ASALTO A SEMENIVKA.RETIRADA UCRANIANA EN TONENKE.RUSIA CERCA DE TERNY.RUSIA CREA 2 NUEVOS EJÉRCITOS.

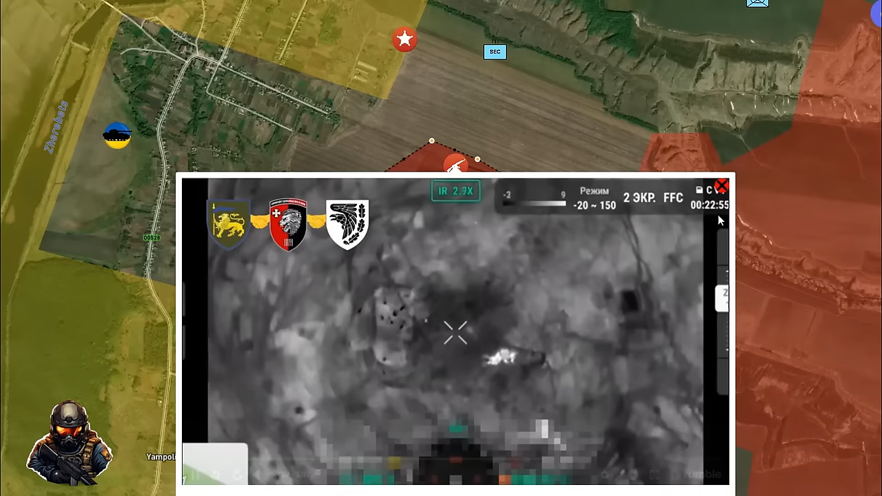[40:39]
de que Rusia pudo ocupar alguna que otra posición hoy diferentes
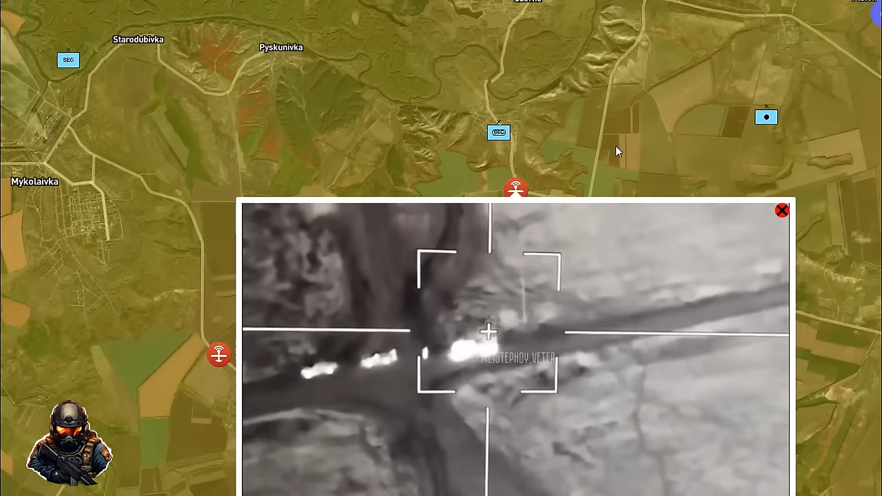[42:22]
los drones Lancet contra posiciones ucranianas y armamento que están moviendo de un lugar a otro como este sistema
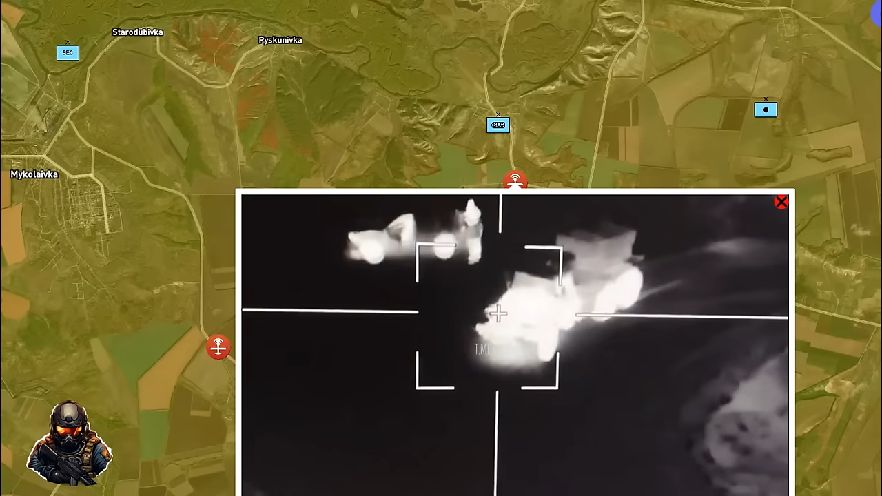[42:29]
MLRS que van a ver que es impactado directamente por el verdadero Game Changer
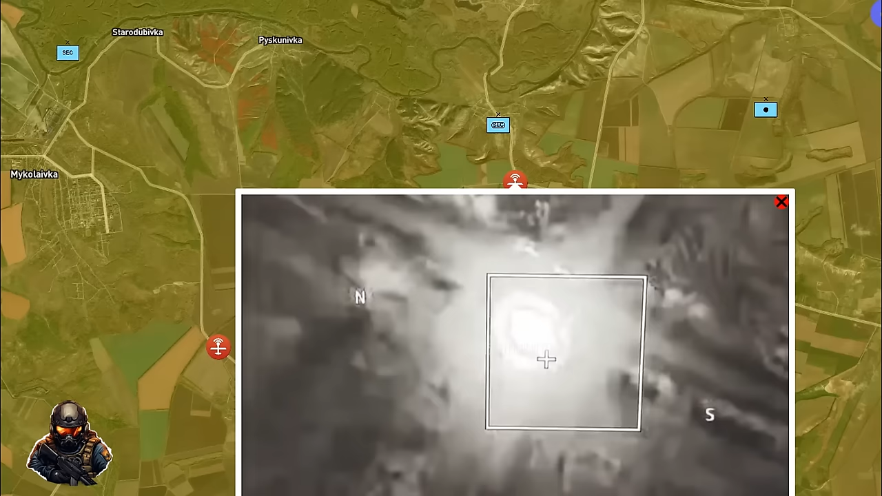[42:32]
que es en este caso el drone Lancet o la munición merodiadora Lancet que ataca a estos carros
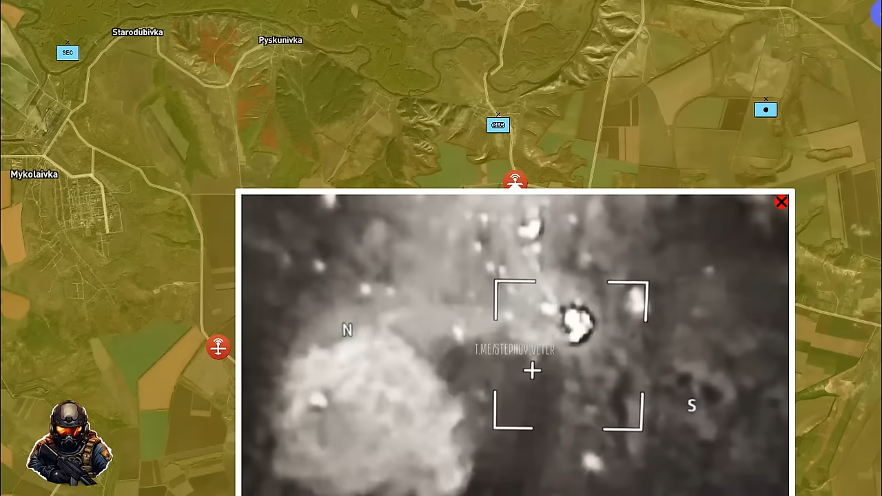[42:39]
de combate ucranianos en este caso es un sistema de lanzamiento múltiple de artillería que ha sido alcanzado por los drones Lancet y resulta
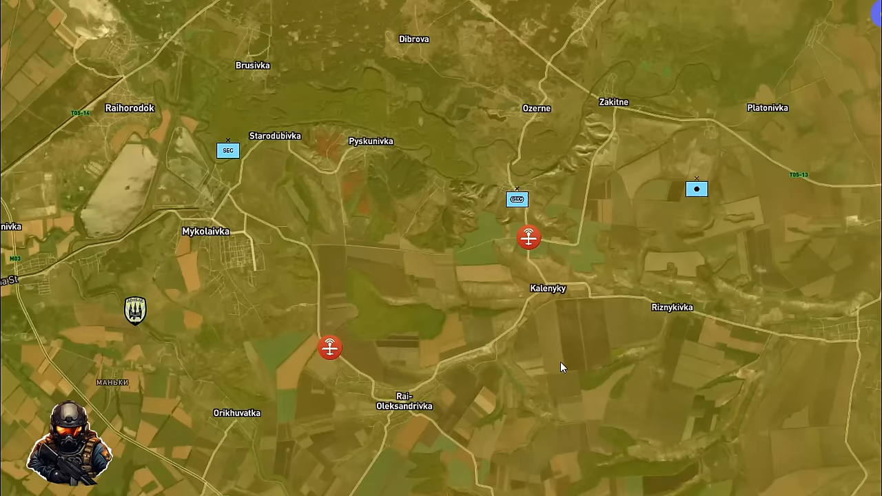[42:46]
que es bastante alejado del frente
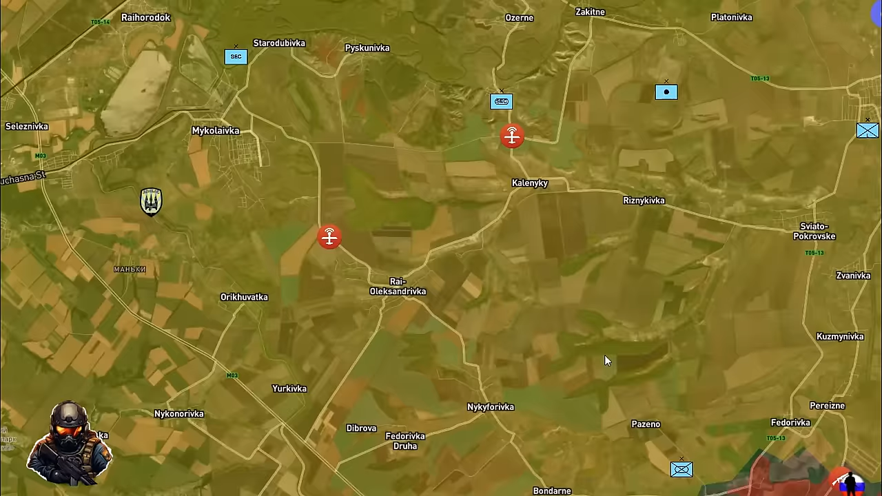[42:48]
por eso me llamó la atención no obstante Rusia sigue presionando y atacando
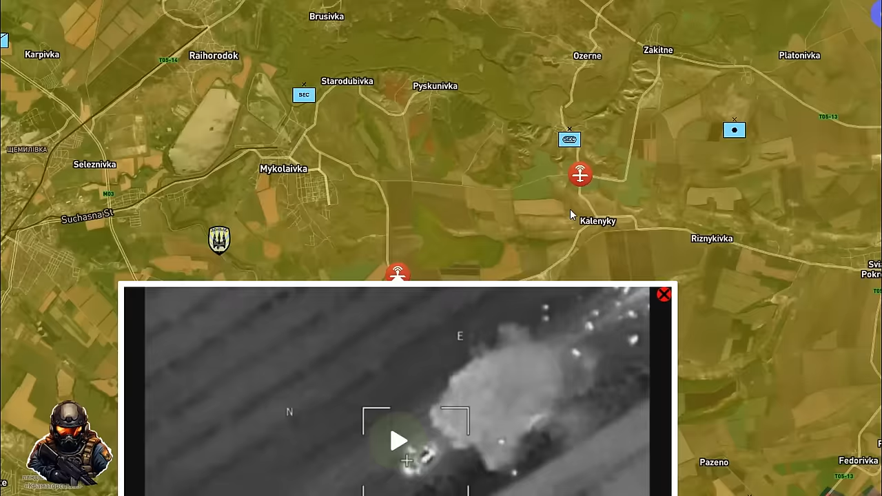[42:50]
armamento ucraniano sobre todo carros de combate que se están moviendo en torno a Zybersk
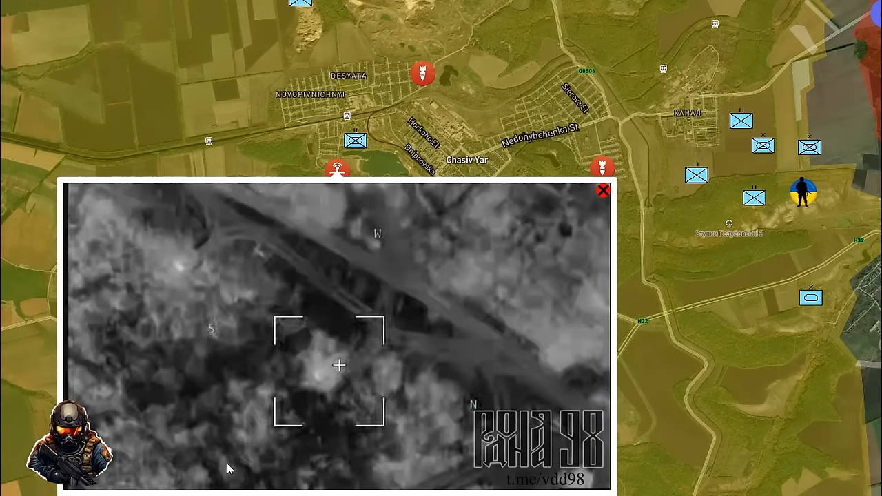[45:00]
termobárica pero también drones Lancet y drones FPV en cada una de las posiciones